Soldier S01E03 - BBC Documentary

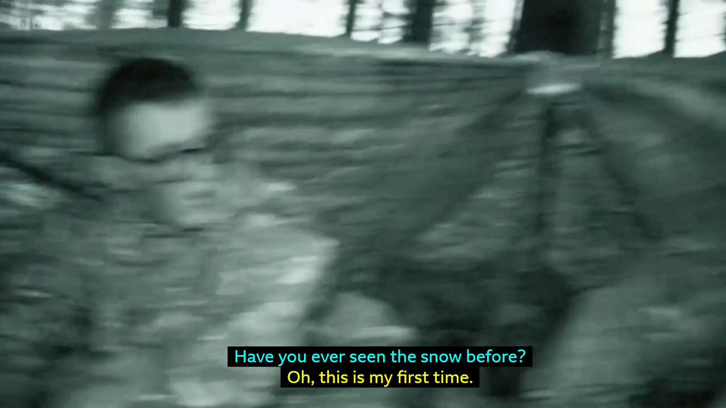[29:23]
Oh, this is my first time.
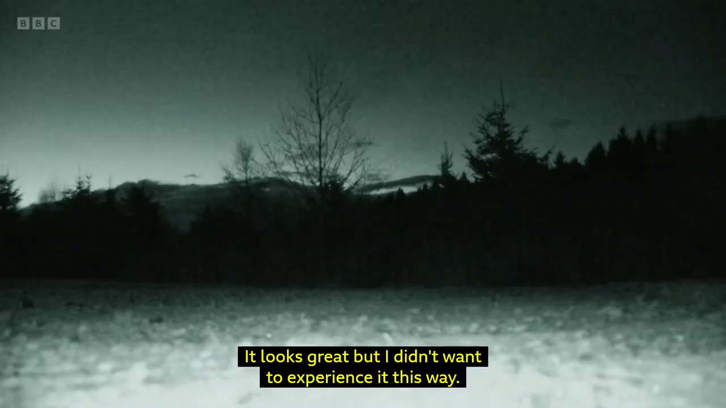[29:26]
It looks great, but I didn't want to experience it this way.